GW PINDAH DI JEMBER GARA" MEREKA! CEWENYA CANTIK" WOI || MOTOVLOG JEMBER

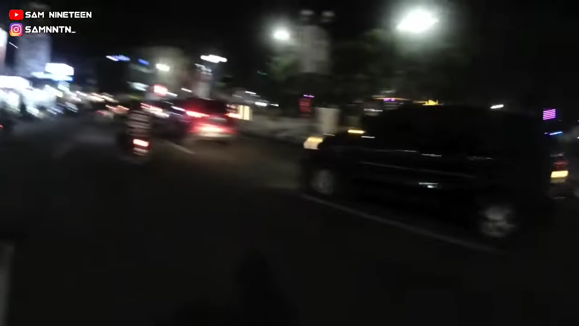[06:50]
Aku kayak baru sekarang nih rame banget anjir. Perasaan kemarin-kemarin. Kayaknya kita... ada tukang-tukang parkir deh.
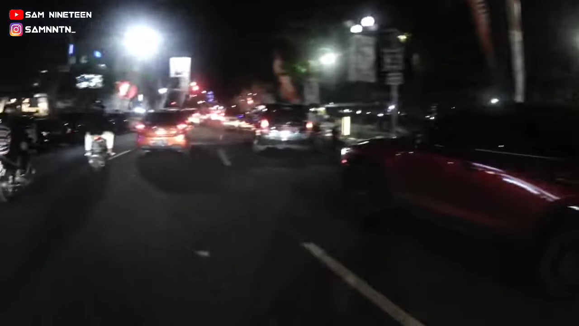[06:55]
Iyalah. Masih mau haluan apa tetap di sini? Gimana ya?
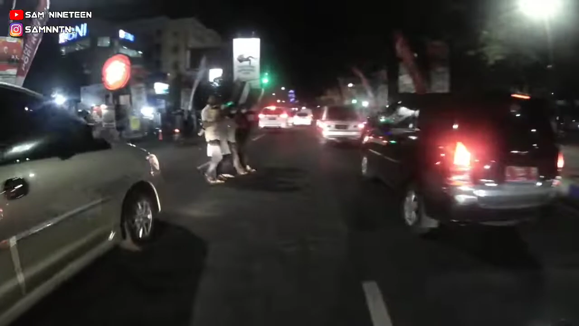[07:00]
Sekarang malam apa sih? Malam Kamis. Malam Kamis. Seharusnya kalian ngaji. Malam kan bukan malam Jumat anjir. Oh iya, tapi kan ngaji tidak harus malam Jumat.
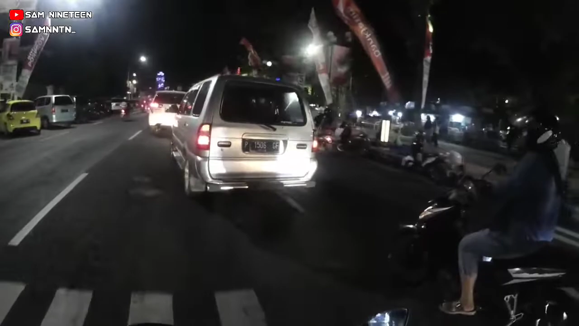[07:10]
Iya. Tuh. Kaum-kaum mana lu? Habis ini kanan. Aku di belakang kau. Baru sekarang gua ngelihat alun-alun Jember rame banget, guys. Soalnya ya, ya emang biasanya rame, cuman tapi ada, iya, ada iya, acara. Iya. Oh iya. Lebih lebih rame lagi.
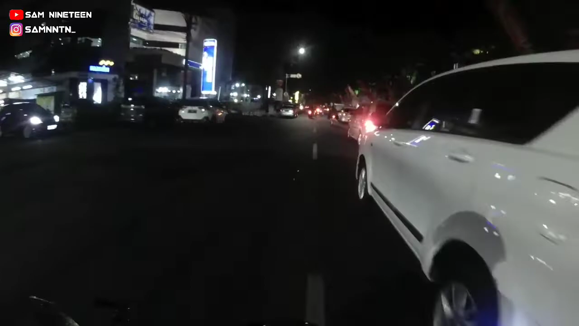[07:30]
Terus kemana dong? Gak apa-apa, muter bentar. Itu udah, masuk, udah masuk. Oke. Wah, rame banget guys.
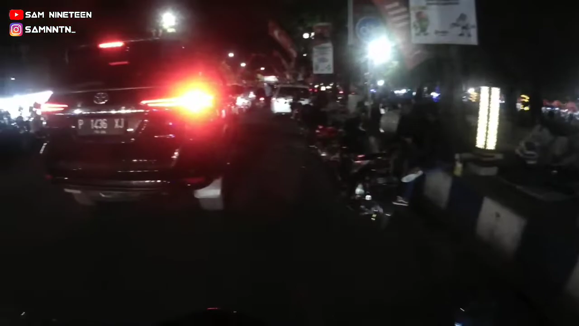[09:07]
Bacot, bacot. Itu pesta rakyat guys.